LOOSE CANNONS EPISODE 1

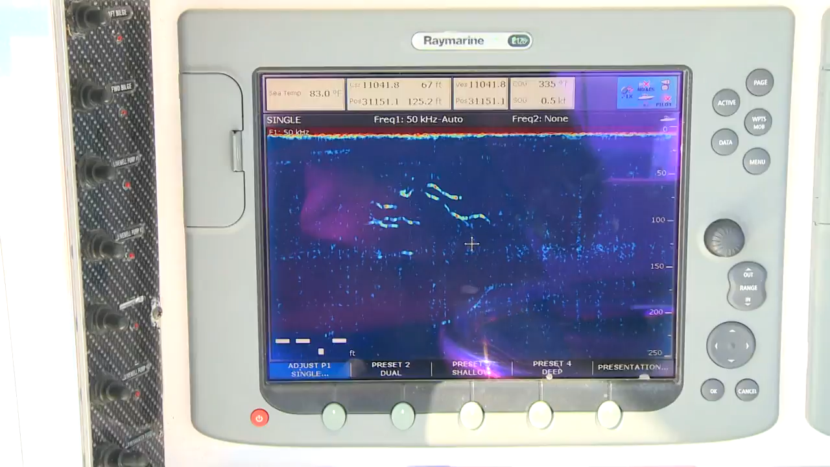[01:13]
If we can pick up some schools on a depth finder when we're circling them, you know, other than skipjacks or, you know, blackfin, then we'll go ahead and start chunking.
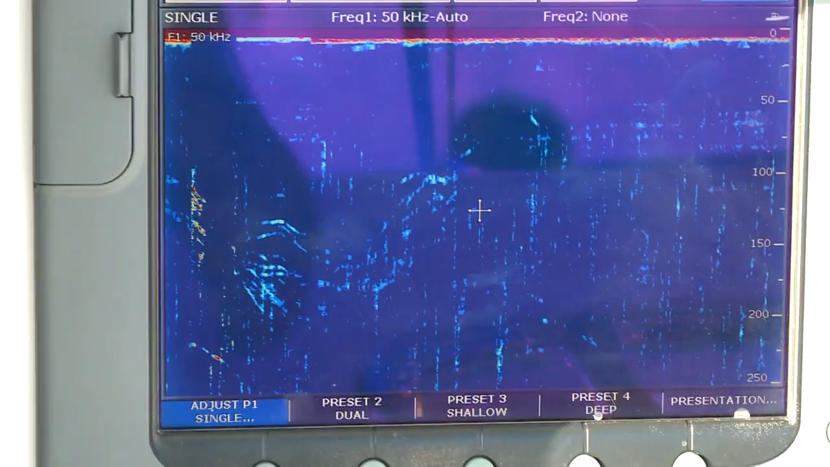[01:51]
And if we can mark them on depth finder, depending on what color the marks are,
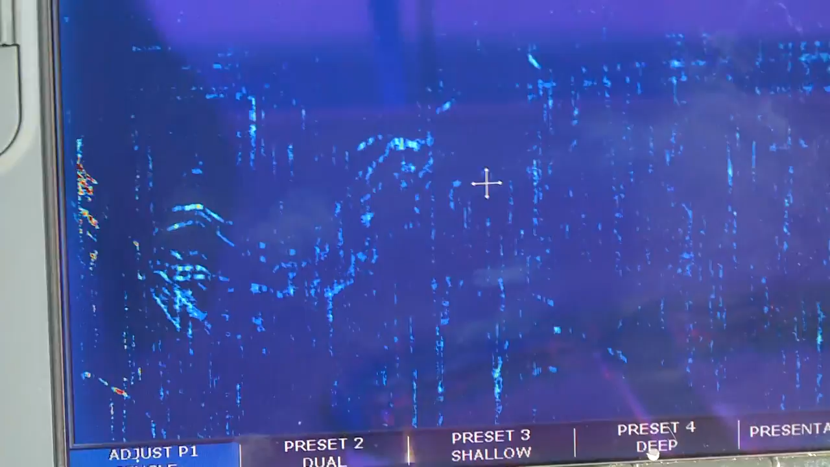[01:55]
we can determine how dense the marks to figure out what kind of fish they are.
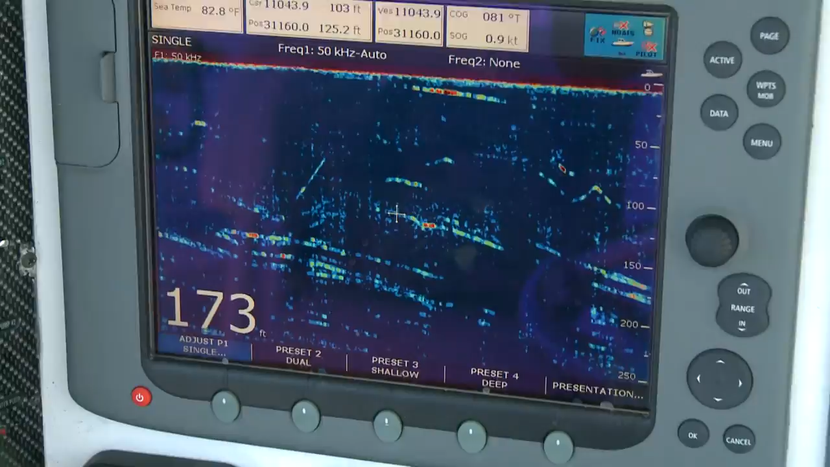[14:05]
On screen: depth 173 ft, water 82.8°F, speed 0.9 kn
That's a great mark at 150. I like it.